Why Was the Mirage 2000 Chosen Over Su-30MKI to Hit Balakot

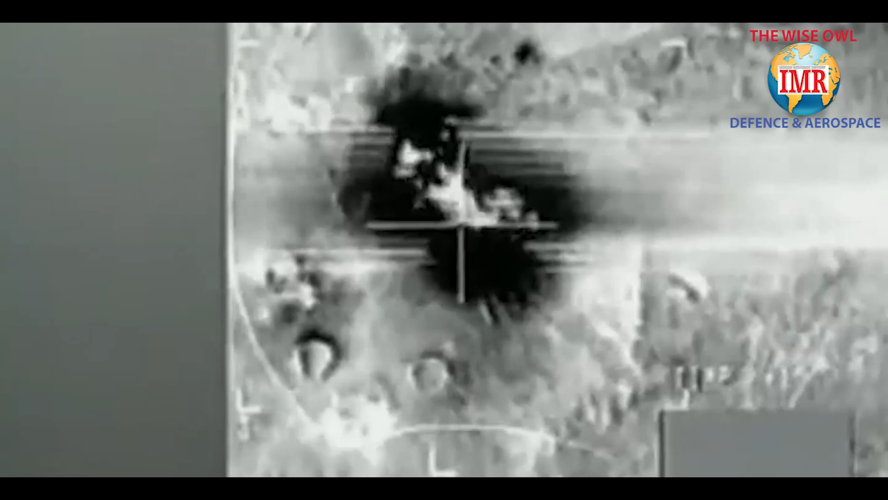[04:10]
The crystal maze was not used.
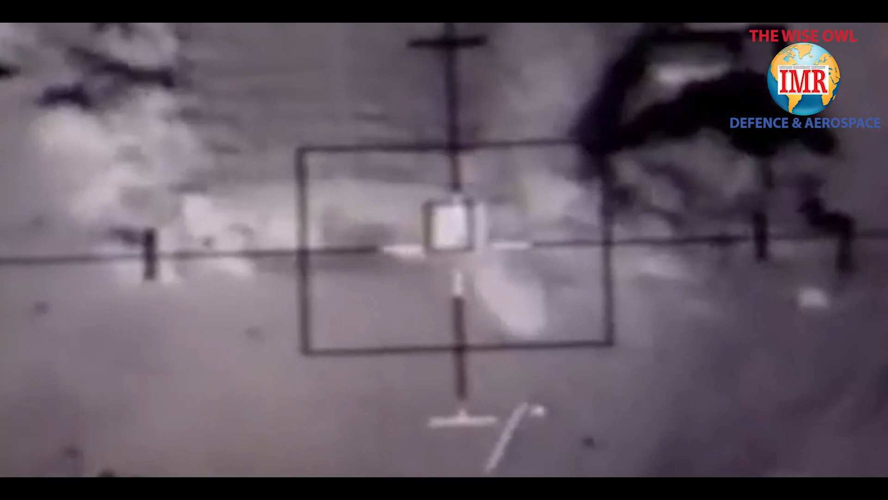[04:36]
The GPS bombs have precision accuracy of below 3 meters. All the five bombs released would have had direct hits.
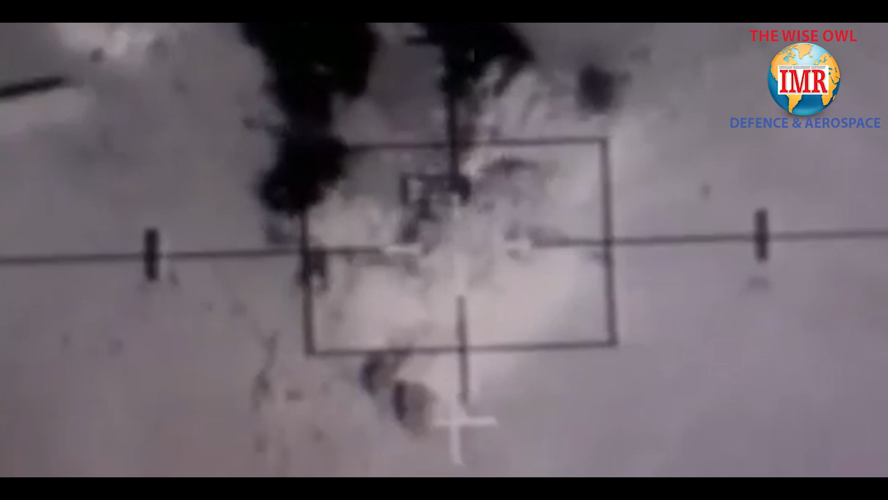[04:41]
The same was confirmed by the IAF later at the highest levels.